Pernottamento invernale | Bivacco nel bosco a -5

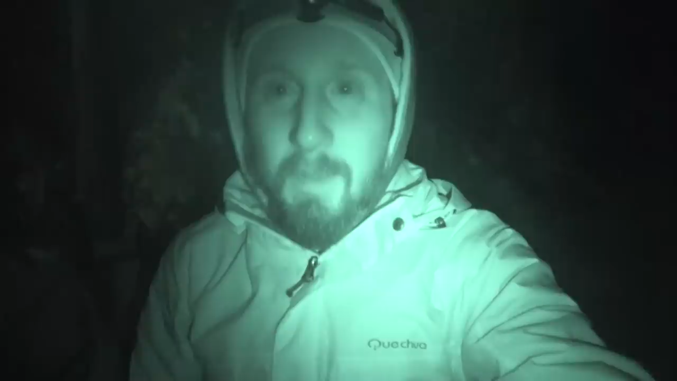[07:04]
Stiamo per andare a dormire, i ragazzi stanno sistemando il fuoco per la notte.
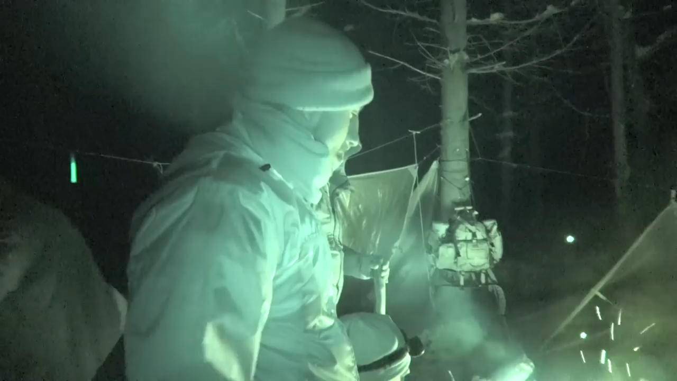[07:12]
Praticamente stiamo facendo una soluzione alternativa al long fire, praticamente stiamo mettendo due ciocchi molto grandi paralleli e uno sopra. Okay.
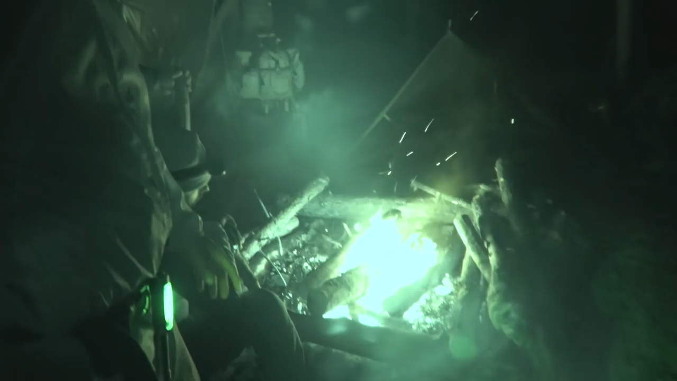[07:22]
Questo è un fuoco che garantisce al massimo, penso, dalle 5 alle 6 ore insomma di combustione, che ci permetterà poi alla fine di dormire abbastanza al caldo. E le scalderete tutti, perché voi avete tarp tutti, sì, piazzati? Sì, abbiamo tutti i tarp tutti intorno. Qua intorno. E penso sarà abbastanza per riscaldarci tutta la notte. Okay. Poi infatti, come vedete, abbiamo dei tronchi molto grandi.
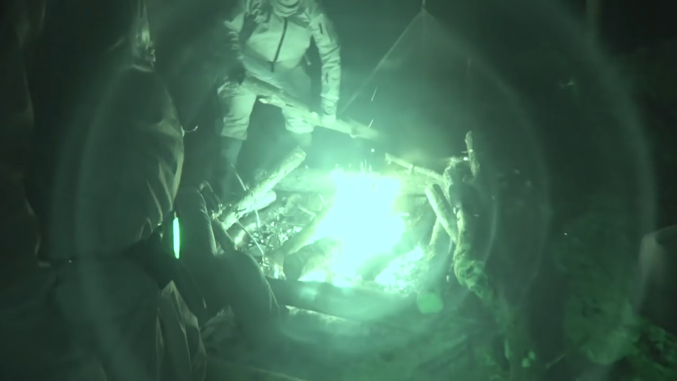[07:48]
Quando si consumano questi mettiamo gli altri, questi fino a domani mattina dovrebbero reggere.